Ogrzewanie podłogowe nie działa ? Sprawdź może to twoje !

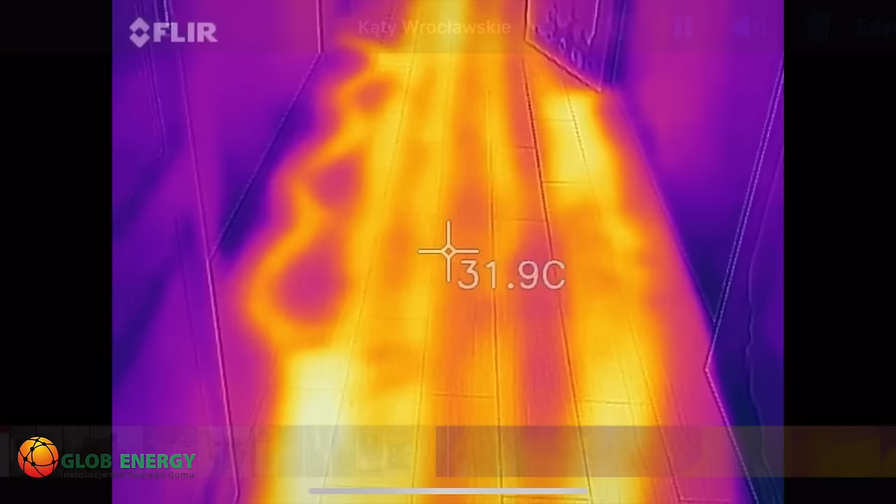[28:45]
On screen: spot 31.9°C
Kamera termowizyjna prawdę ci powie, jak są położone rurki wszędzie.
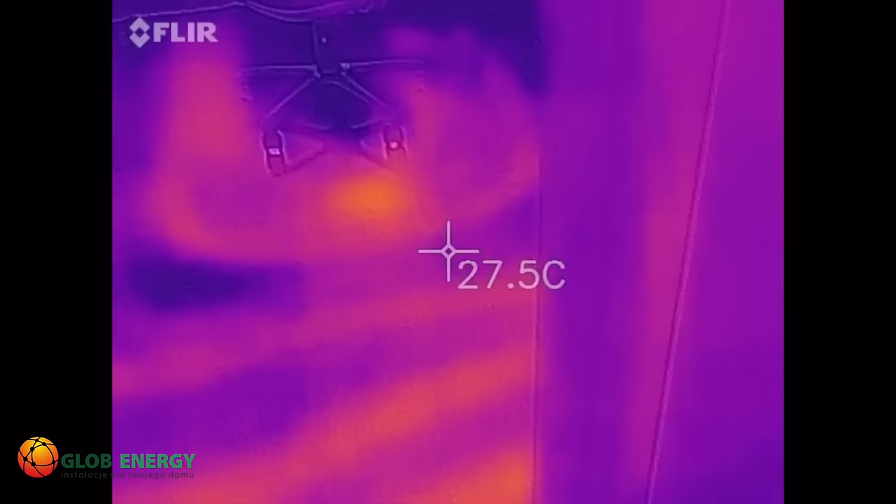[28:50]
On screen: spot 27.5°C
No, widzisz, widzisz jak rury położone?
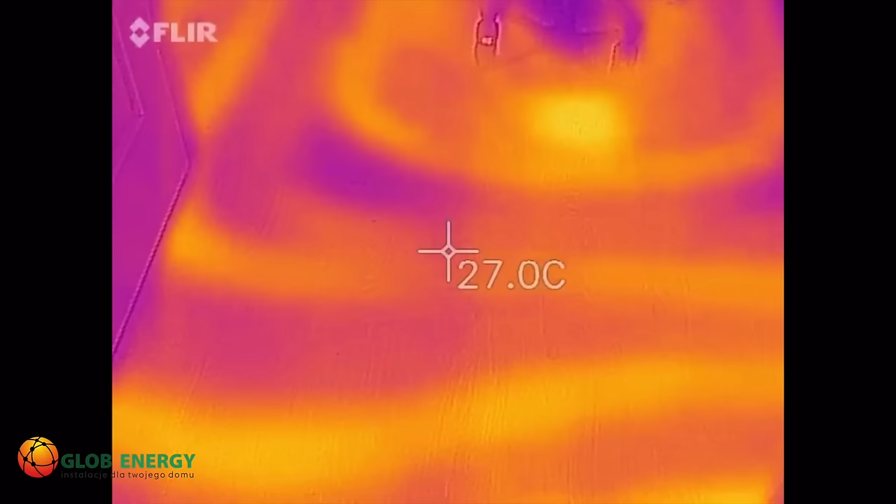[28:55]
On screen: spot 27.0°C
To cię nikt z cała pani zdrowia. Nie. No, widzisz, chciłem przyjeżdżać właśnie z tego.
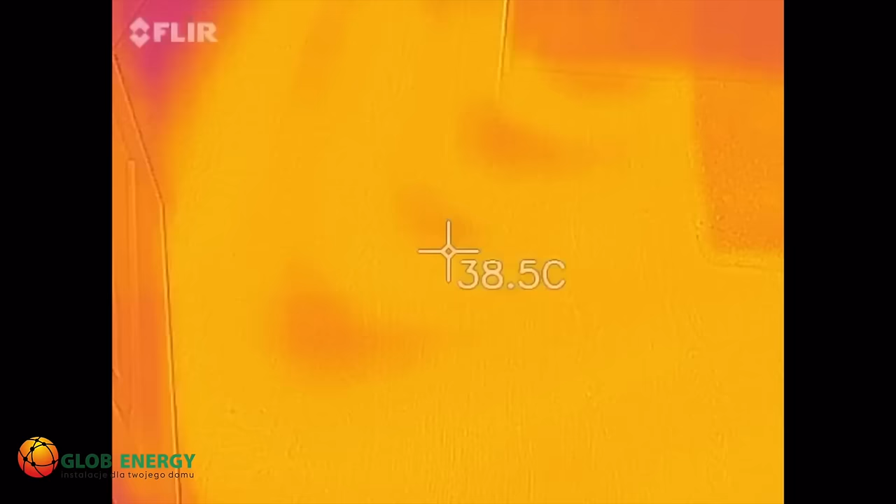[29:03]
On screen: spot 38.5°C
Widać czy prosto, czy nie prosto. Prosto niby zaczniesz, bo nie możesz zagnieć.
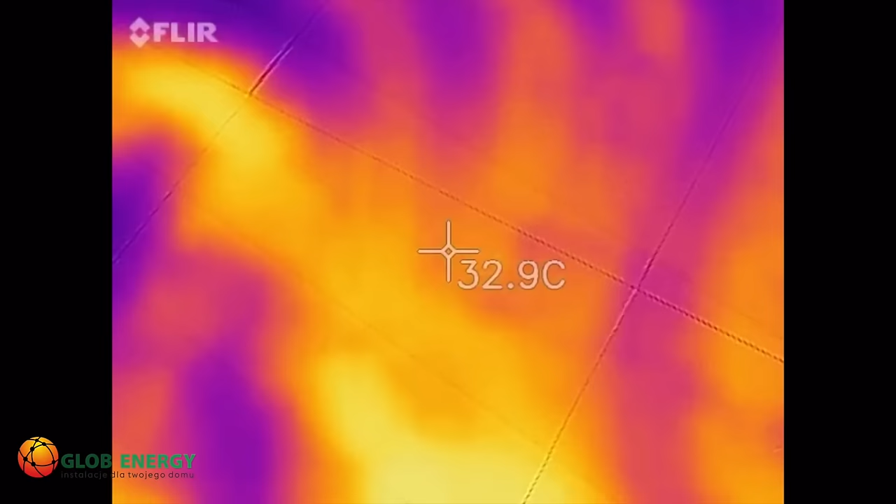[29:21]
On screen: spot 32.9°C
Pod łazikiem też idzie, na pewno. Pod łazikiem też, choć szału nie ma. Nie ma szału?
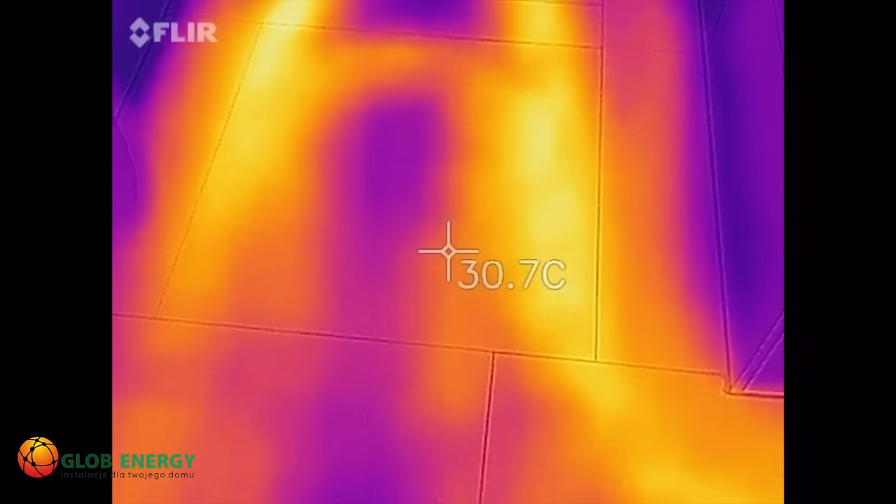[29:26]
On screen: spot 30.7°C
Ale grzeje. Ale to i dwie pętle są, tak? No tak, dwie, cztery lury już.
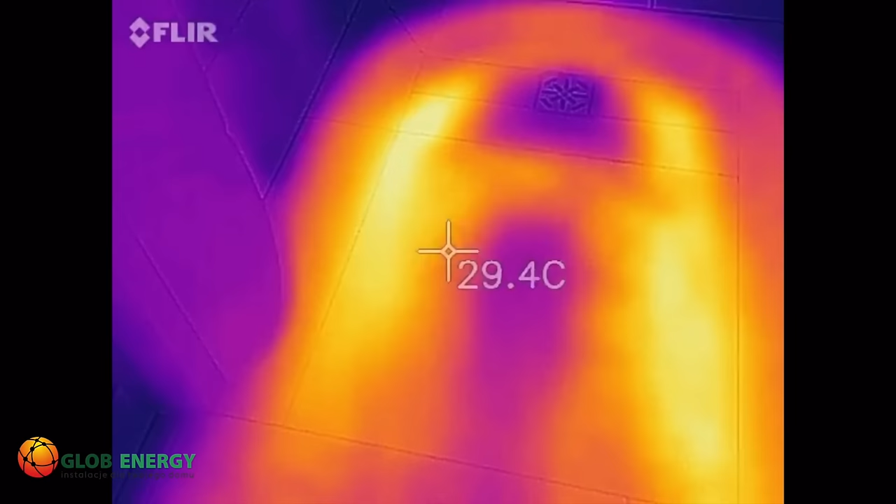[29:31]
On screen: spot 29.4°C
Wjechały, wyjechały.
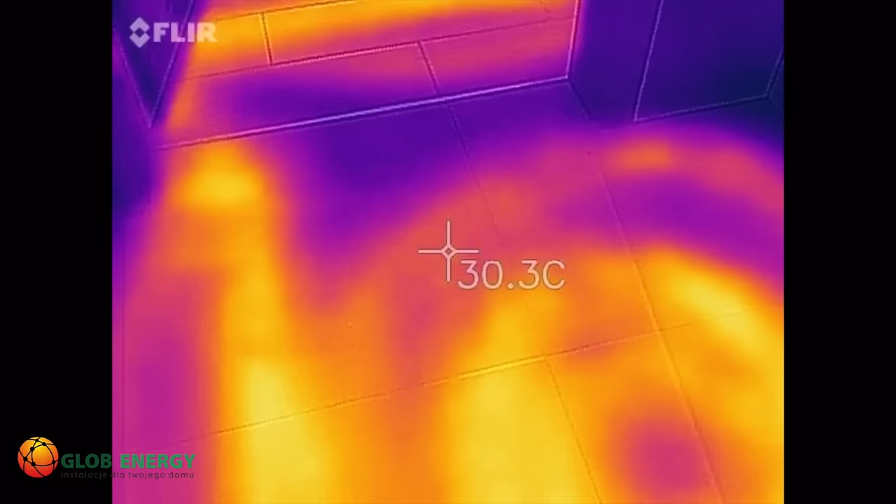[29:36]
On screen: spot 30.3°C
No i teraz się, panowie, bójcie, bo Sasiu idzie, no.
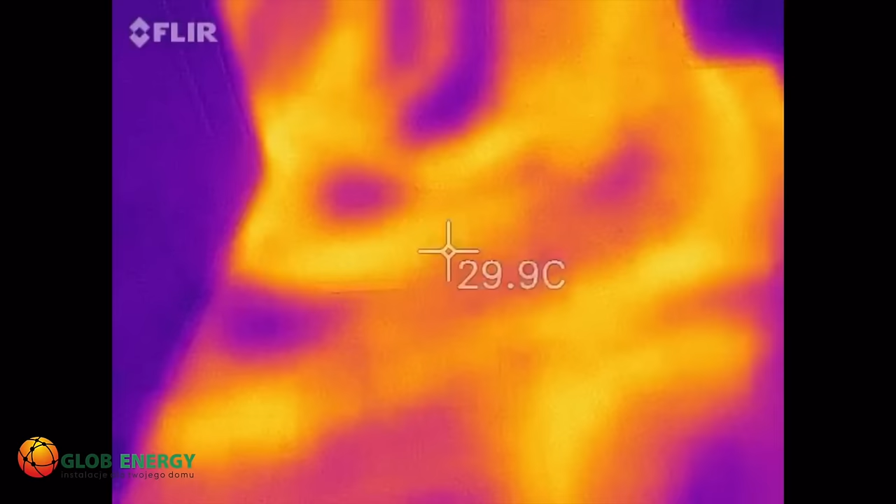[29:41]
On screen: spot 29.9°C
Niestety. Korytarzyk. Niech się może wściemniać, że ubracznie wszystko dałem, panie. Tak, trochę się tu naplątało. No, kamera nie jedno wykryła.
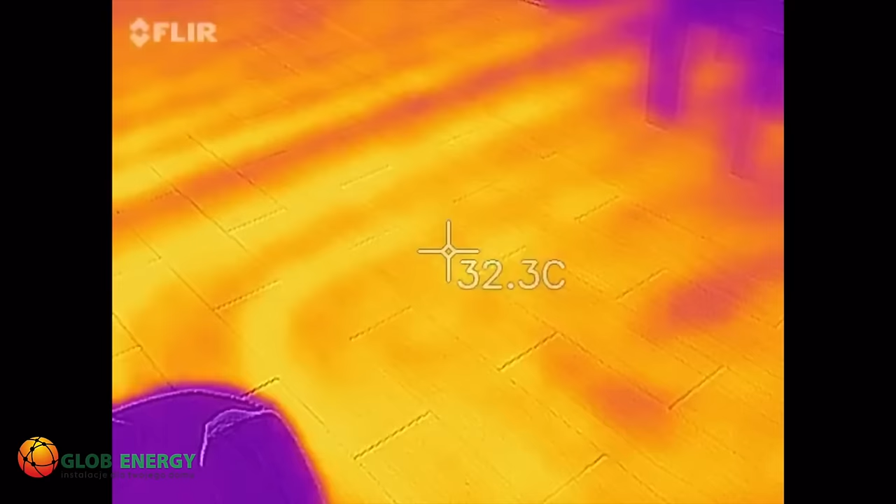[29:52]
On screen: spot 32.3°C
No i w salonie mamy dwie pętle, jak widać. Jedna, druga.
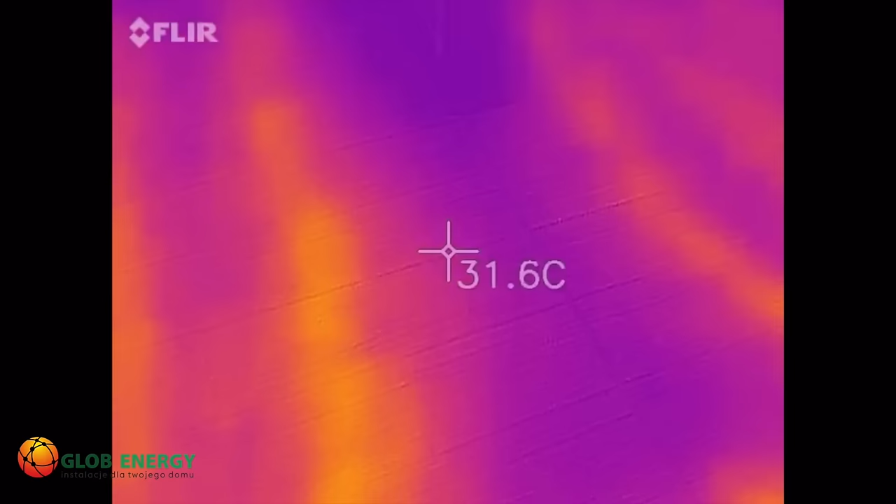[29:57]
On screen: spot 31.6°C
No i kuchnia, trzecia. Jak strasznie.
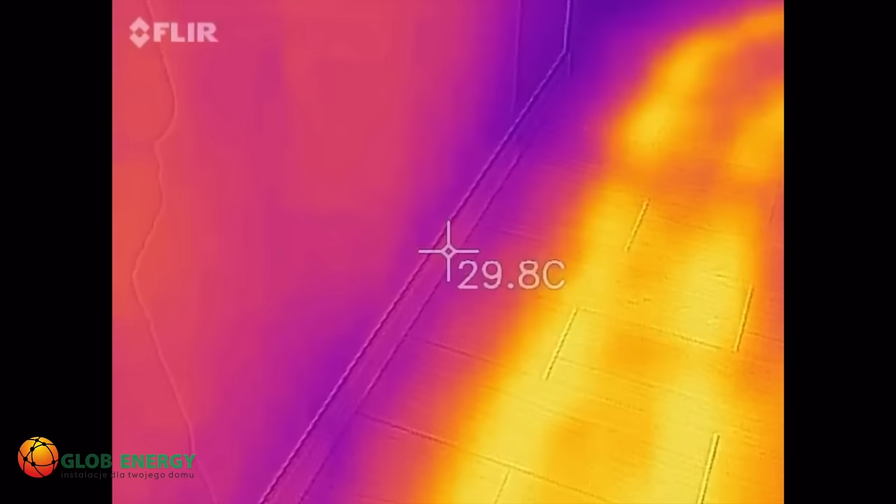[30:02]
On screen: spot 29.8°C
Sasiu tu jest sam, to może ten. Remont już dobiegł końca. Wszystko działa.